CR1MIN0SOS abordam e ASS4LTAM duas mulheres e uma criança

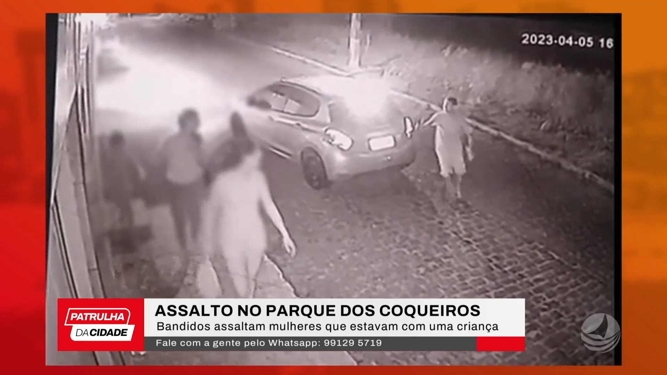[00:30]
possivelmente um revólver, abordar duas mulheres que estavam acompanhadas de uma criança, roubar os celulares e em seguida deixar o local rapidamente junto com os compassas.
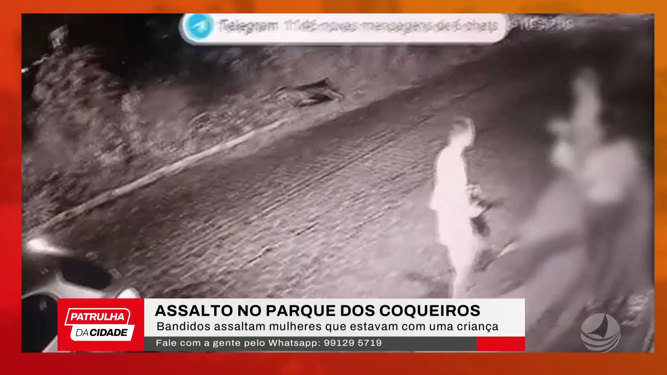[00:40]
O fato aconteceu no início da noite de ontem, no conjunto Parque dos Coqueiros, Nossa Senhora da Apresentação Zona Norte. As vítimas compareceram à delegacia de plantão para registrar o boletim de ocorrência.